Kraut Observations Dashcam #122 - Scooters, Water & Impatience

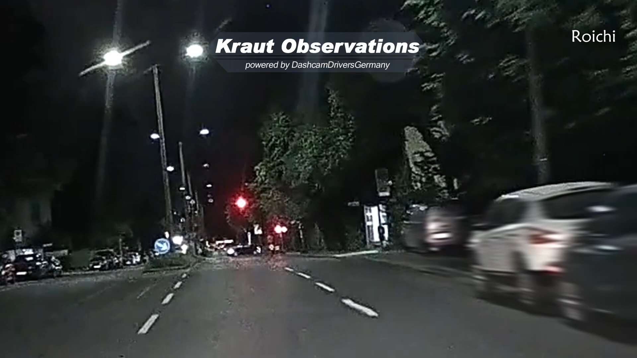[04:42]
There's riding some big brain power! The light is red, so he swerves around like if he only went over the red pedestrian light. And that makes it totally better and legal. Major loophole discovered.